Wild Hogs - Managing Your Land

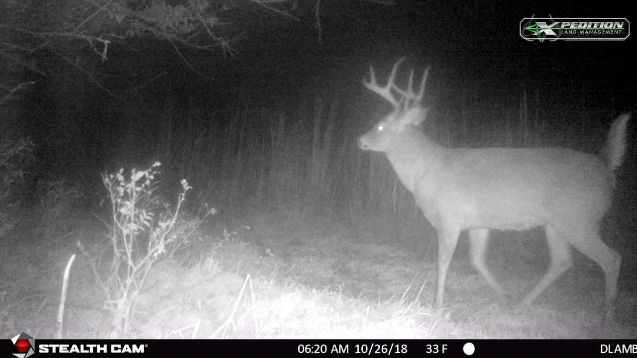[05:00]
That I'm looking for, you know, but when you show me a trail camera picture of an eight point, a 10 point, a 12 point with a kicker and a drop time, I'm sold. I'm ready to make an offer.
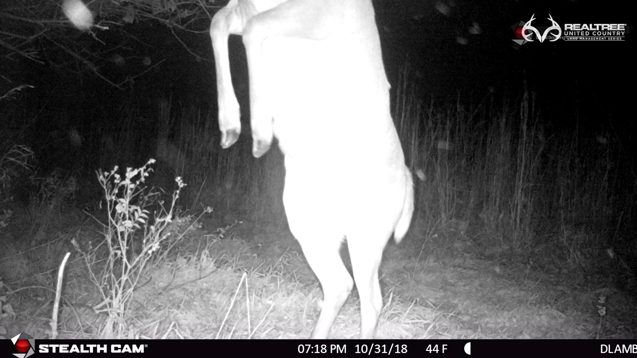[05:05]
And that's what we're experiencing with a lot of our buyers, you know, and whenever I can show a buyer trail camera pictures, pictures in general of the wildlife that's on the property and what they can expect to be hunting.